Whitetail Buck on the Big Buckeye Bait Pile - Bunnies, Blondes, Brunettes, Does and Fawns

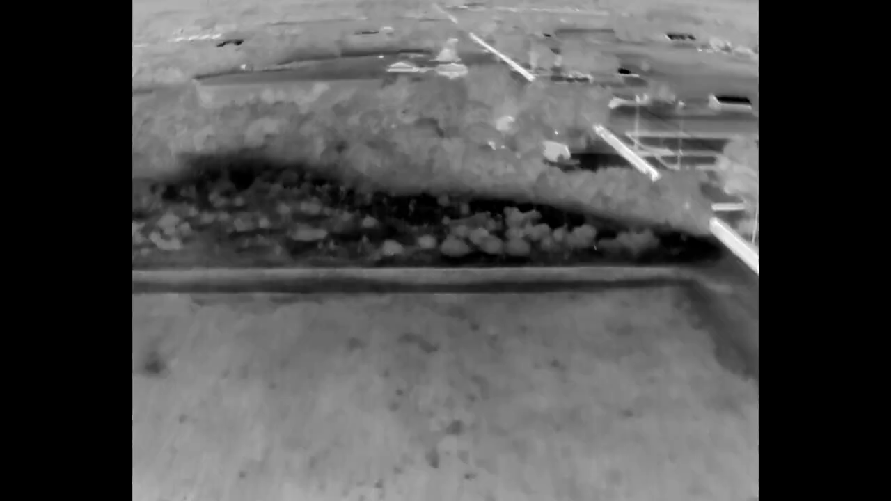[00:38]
move to a thermal mode and look for thermal signatures
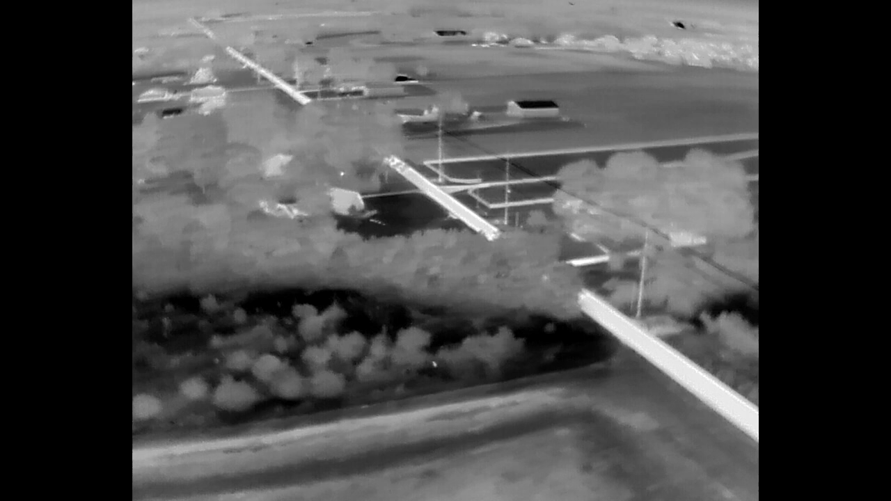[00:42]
pretty quickly we find one and we'll process this
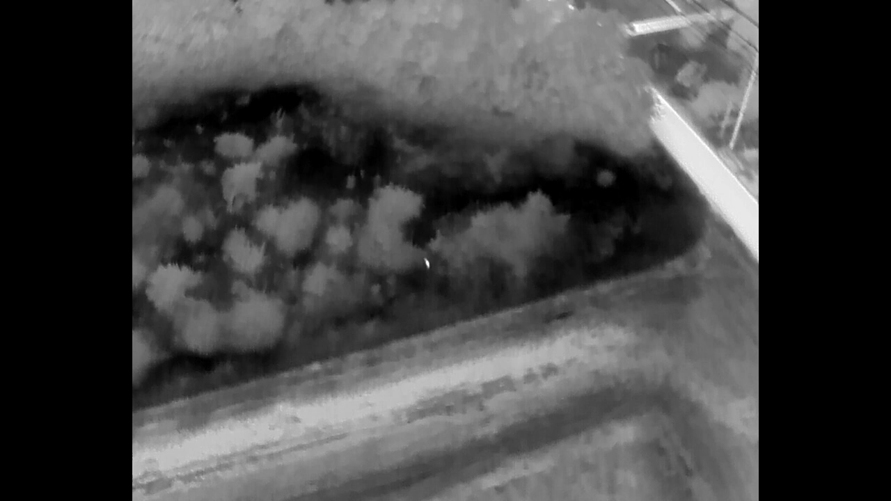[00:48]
particular signature kind of have to get in
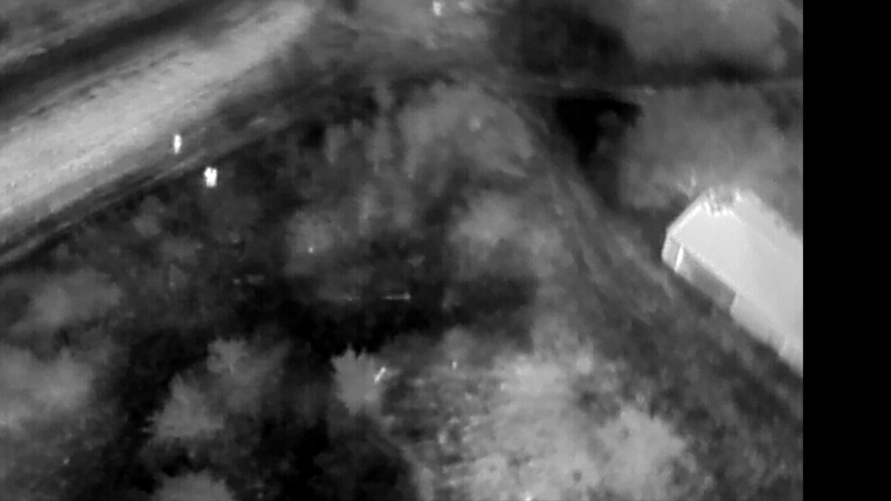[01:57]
hottest time of the day and this is about 730 at night there's some more thermal signatures which
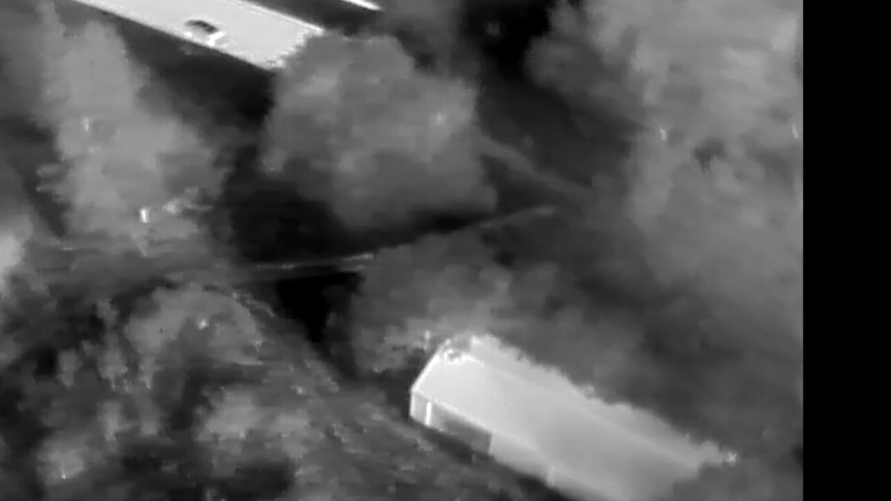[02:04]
we'll talk about later we'll continue to process
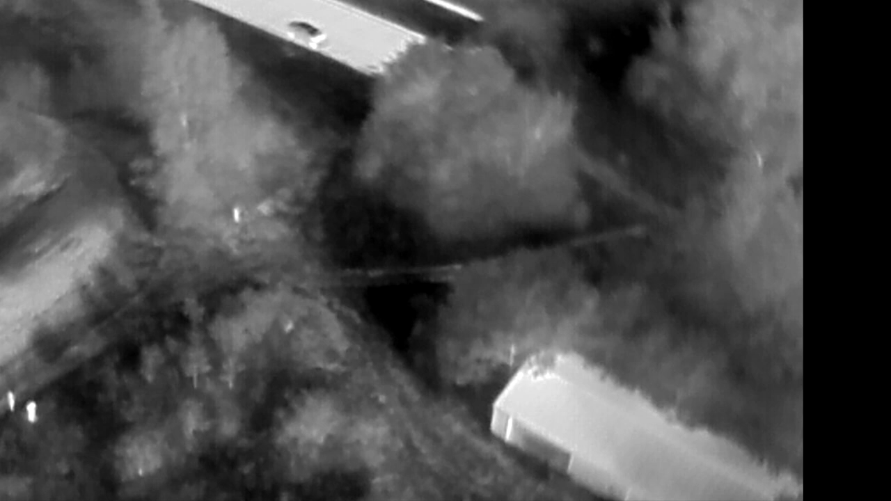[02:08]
this particular area as we move through here down the lane
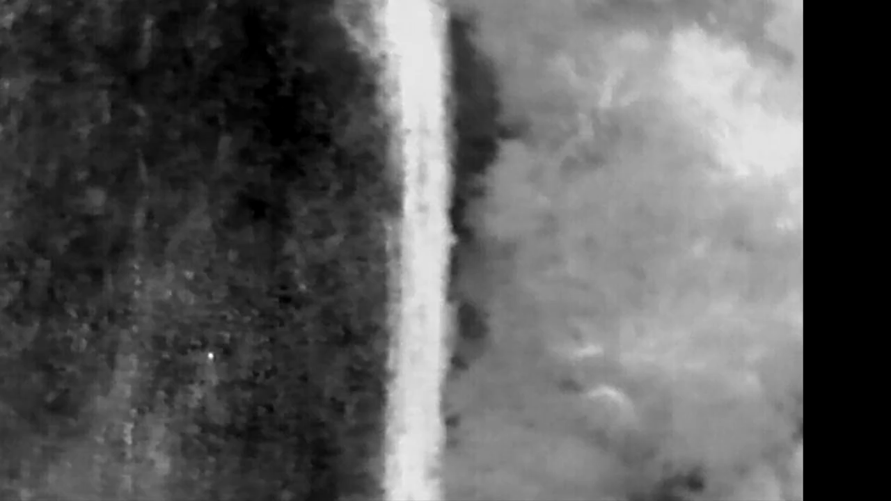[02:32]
some some kind of logs or something there
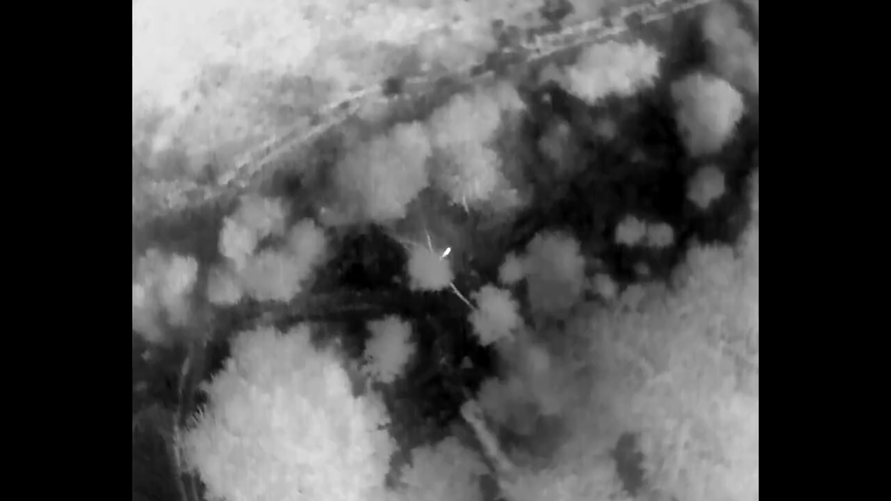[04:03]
particular shot i cannot see the head so we're kind of trying to figure out how to do that and because we're so low
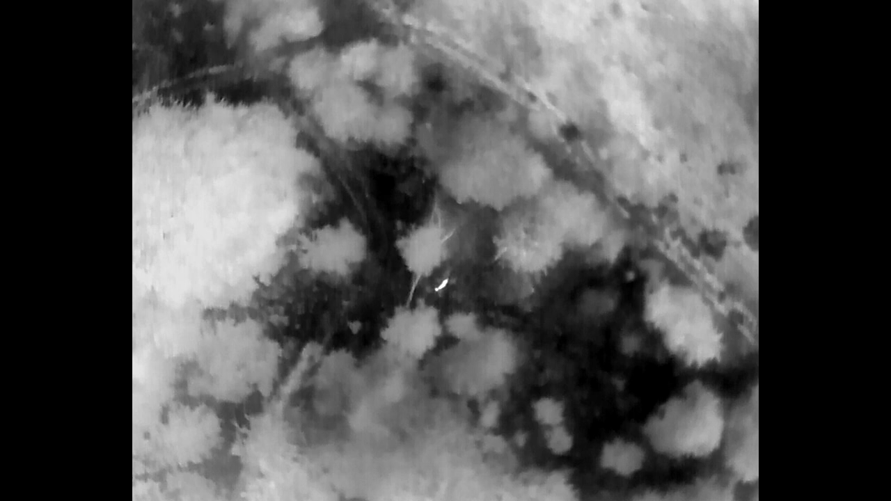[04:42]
but we'll pivot away from this deer look for more thermal
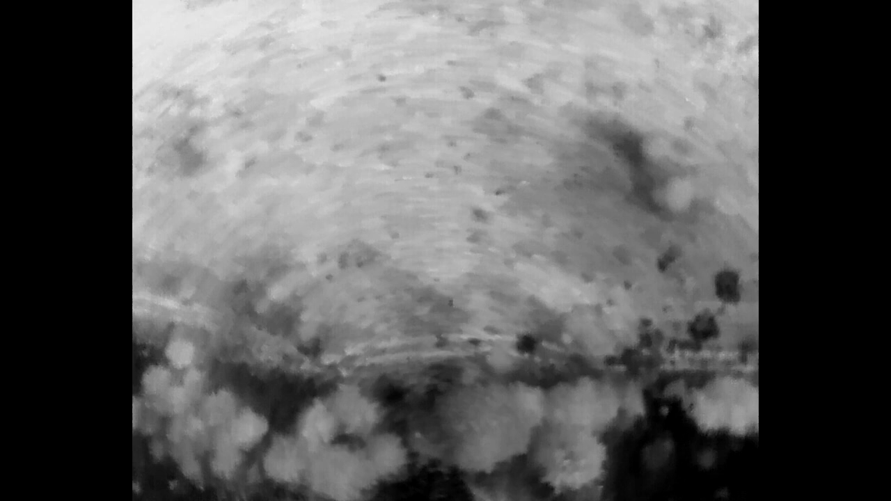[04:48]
signatures maybe groundhogs maybe other deer
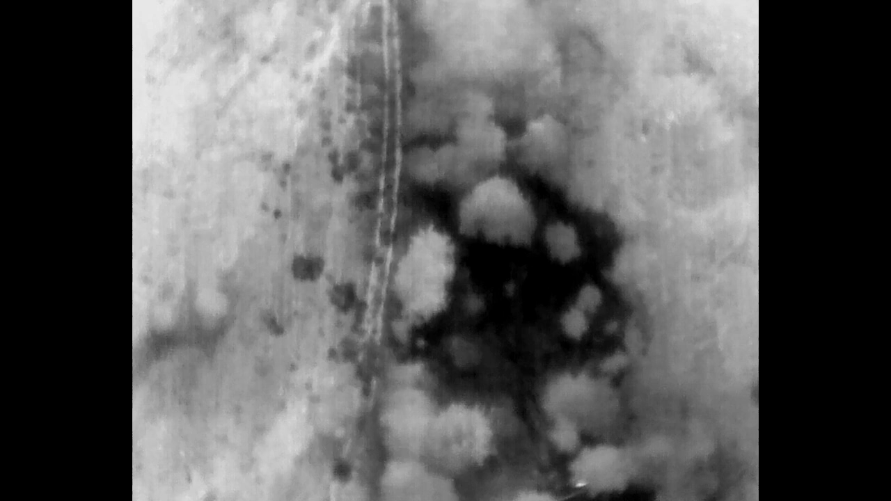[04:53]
as we go down this kind of like a two track and we spin around this is our
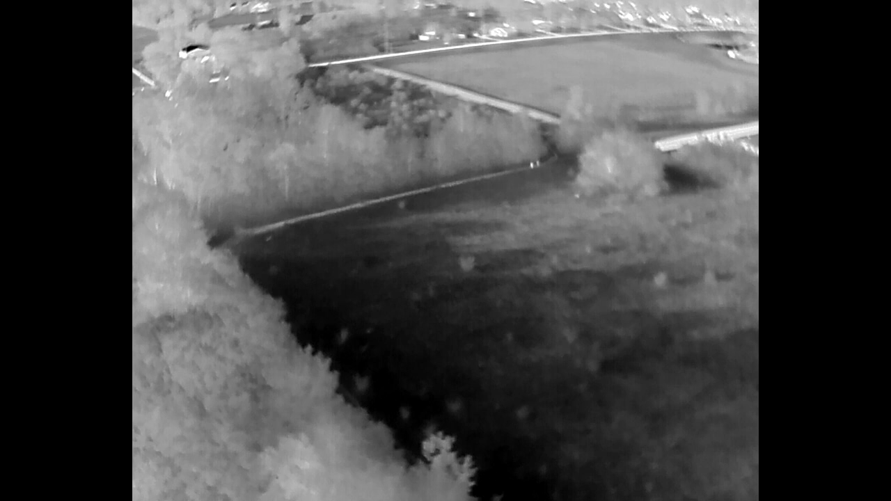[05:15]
so as we head back to the big buckeye bait pile we want to process these thermal signatures
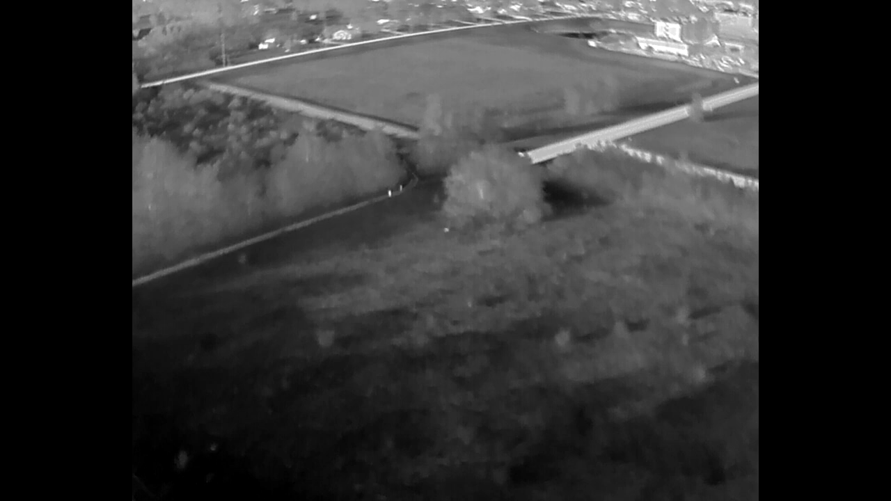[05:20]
that we see here uh some of those are what
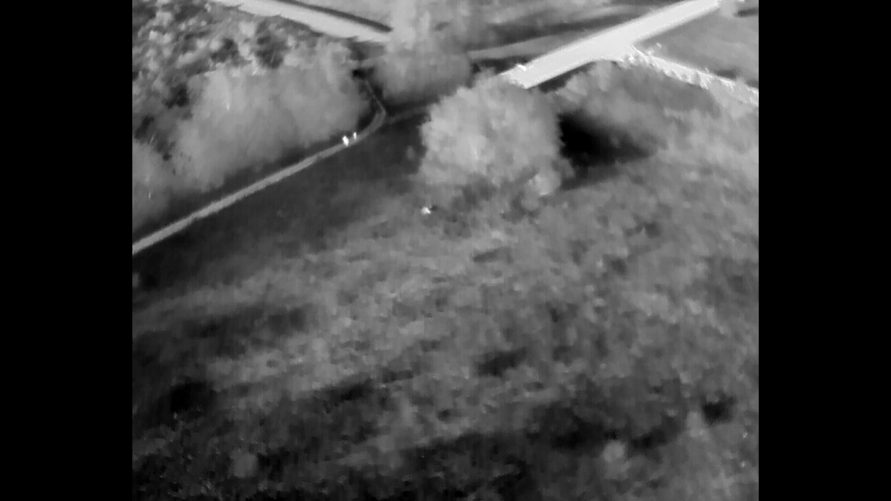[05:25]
we've seen before but there's one there in the center of the screen it's kind of large it